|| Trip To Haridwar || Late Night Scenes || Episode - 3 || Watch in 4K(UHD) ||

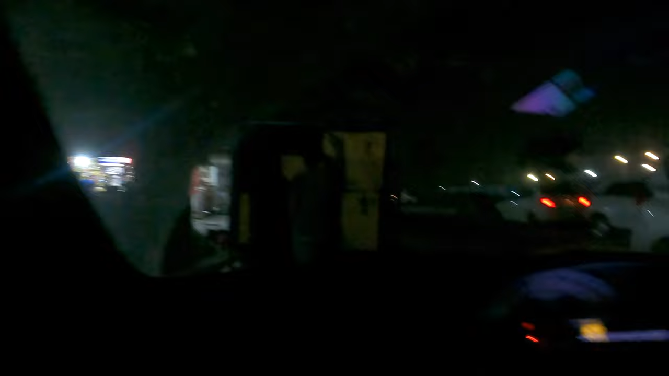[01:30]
तो सीन अभी का ये है, अभी बज रहे हैं रात के 9 और हम बाहर घूम ही रहे हैं, अभी गेड़ी मार रहे हैं हरिद्वार में।